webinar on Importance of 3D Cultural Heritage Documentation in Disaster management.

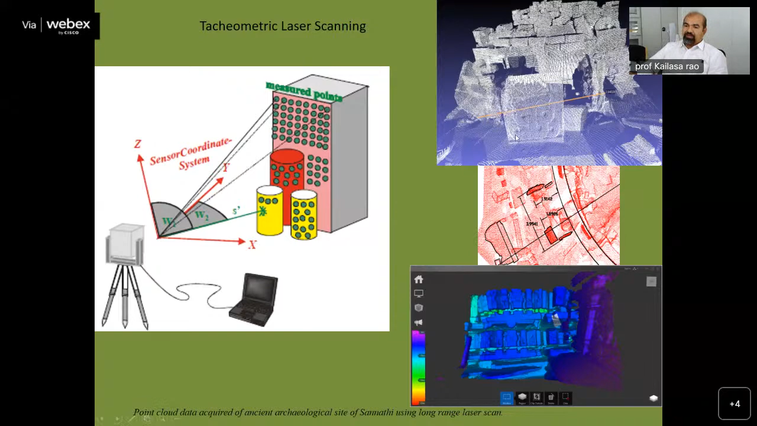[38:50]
This is around 2009-10. That is the technology which was available. And he had to do it for one of this project, which was archaeological site, very important archaeological site. I'll try to show what we have been doing. So that was the time then we also tried out 9-10 certain photogrammetry.
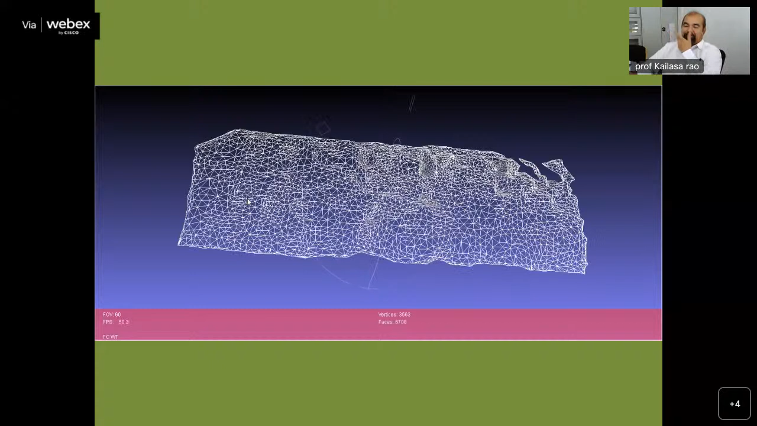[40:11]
I mean, maybe with a great difficulty, we used to get a little bit of meshes of this category, low resolution polygonal meshes, and then everything had to be literally,
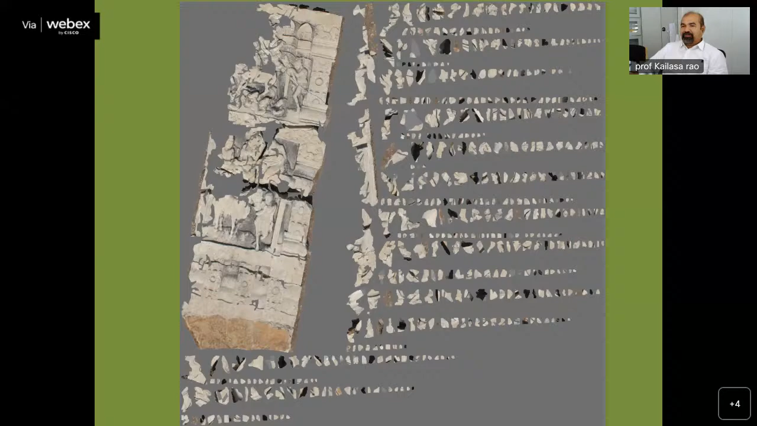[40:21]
though it's a computer thing you should do, but then you really have to do it.
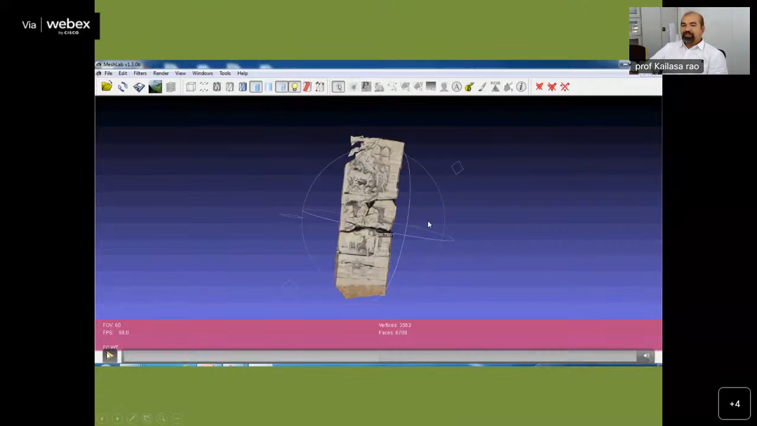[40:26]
So at the most, okay, fine, we used to get some sort of a data, at least, which is complete in three-dimensional.
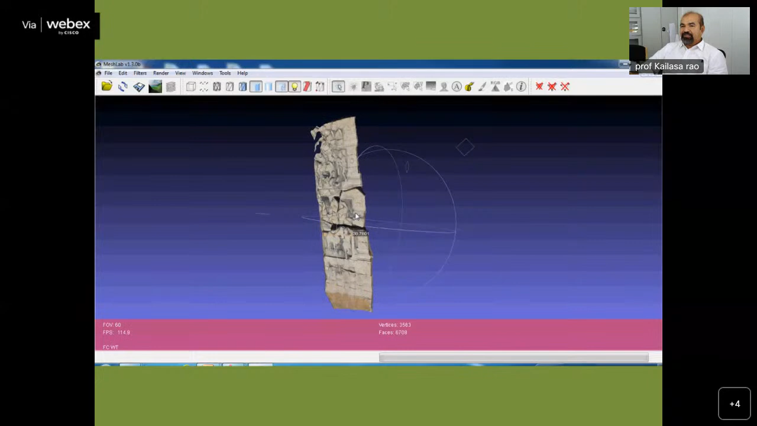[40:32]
This is an archaeological kind of a context that we were trying to do. And of course, much more useful, because at that point of time, the kind of a
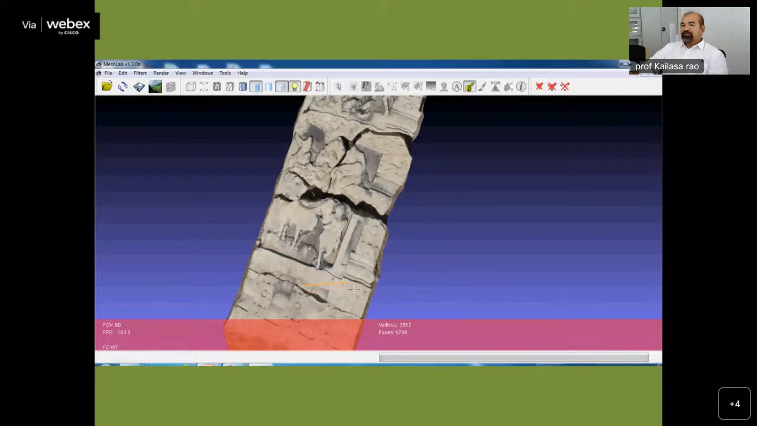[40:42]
problem was these people were doing is, take the stone, arrange it in one place and see whether it fits or not.
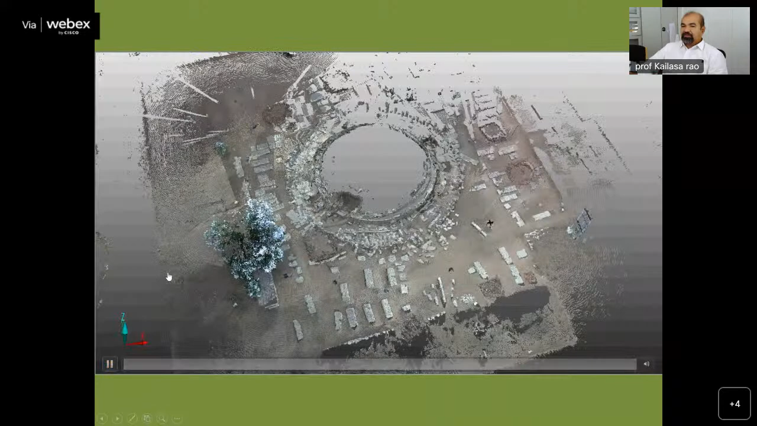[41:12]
certain kind of other, of course, this was 50 meters range lidar that we were using at that point of time for the whole site, maybe around 27 sites,
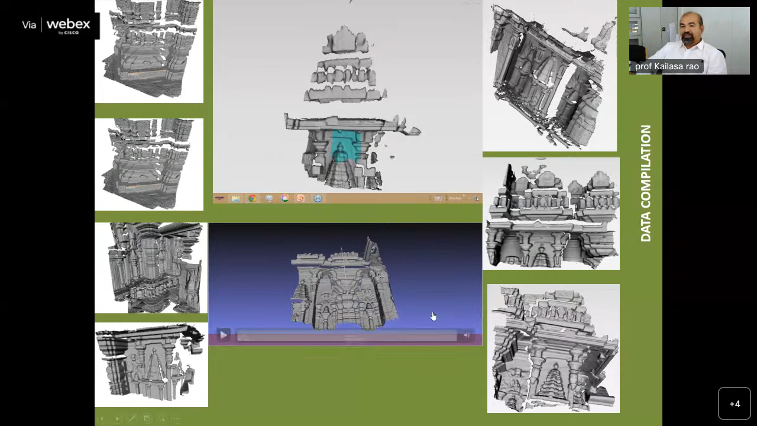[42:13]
using Xbox gaming stations for infrared scanning kind of a thing. The whole idea was to understand this in totality. Well, certain level of resolution was helpful, and we could manage it. And then with the as software started growing up,
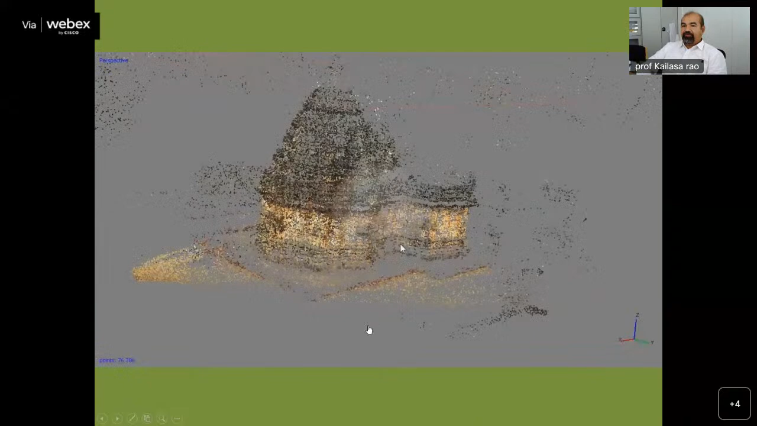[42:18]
we started growing with them, and these were the kind of little detailed information we started getting it,
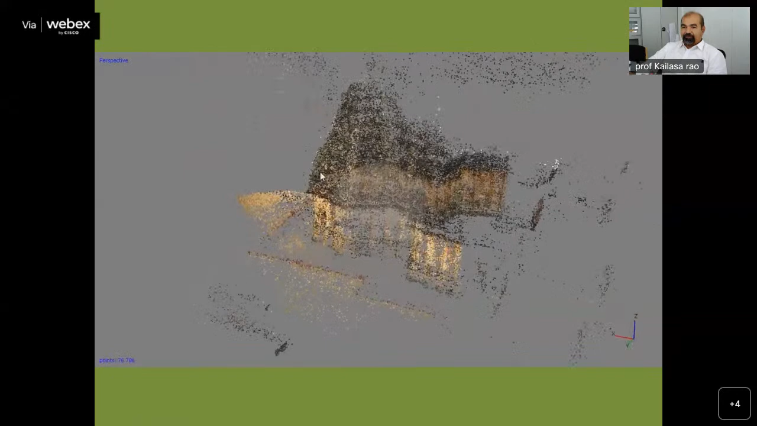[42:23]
creating a sparse clouds to the dense clouds.
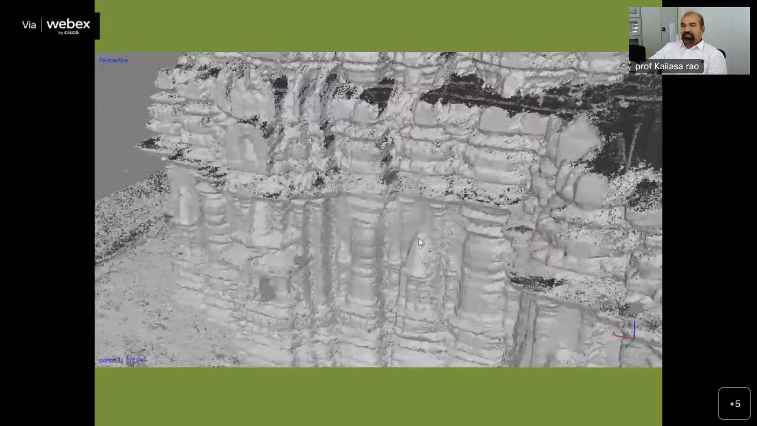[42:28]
Sometimes open source software, sometimes other kind of a softwares which were available.
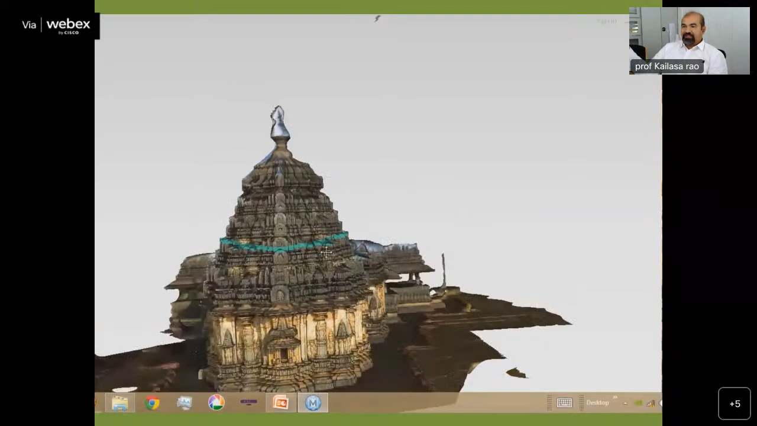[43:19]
We used to keep changing it, whichever was useful to get that particular level of it.
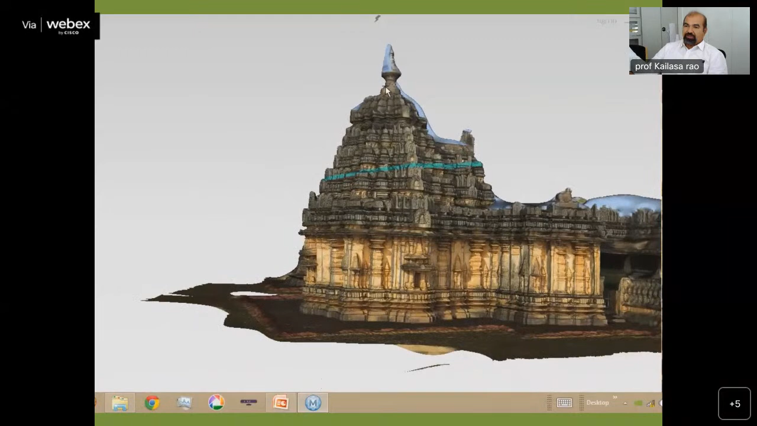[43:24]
And resolutions also, whichever was at a different need-based approaches.
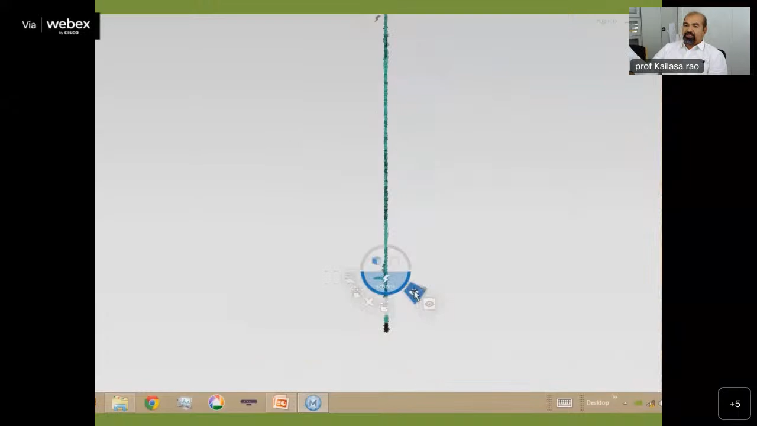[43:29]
Suppose if you want a very accurate information at a micro level, go for LIDAR,
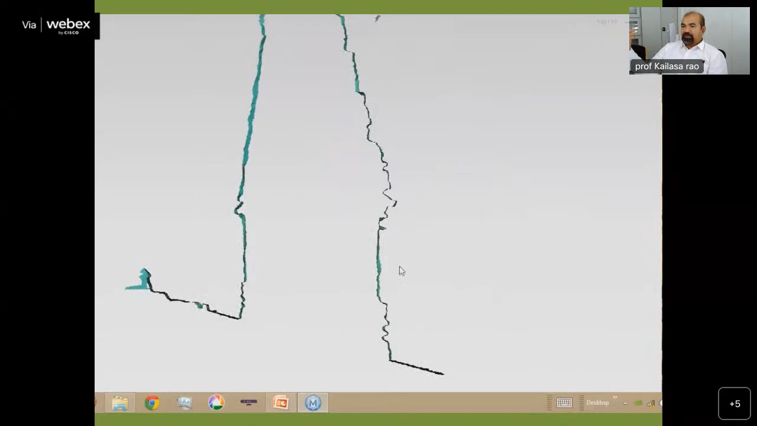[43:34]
and then if you want a reasonably okay, then use photogrammetric applications, another thing. But then these were all pre-drone areas. You can clearly see that we didn't have much of the information at an upper level.
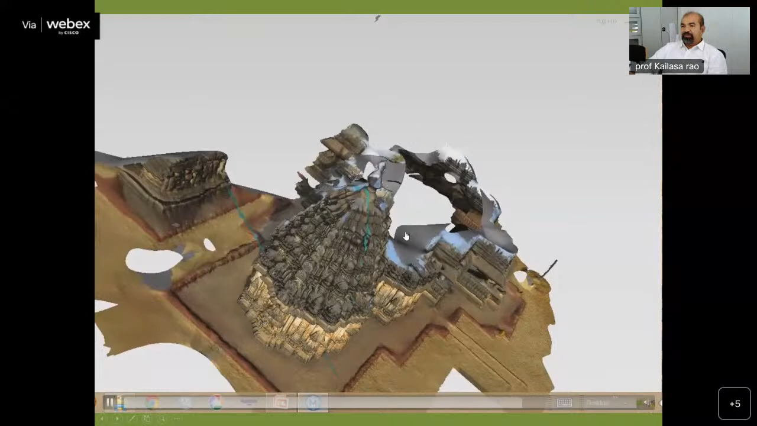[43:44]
So, well, of course, reasonably good enough,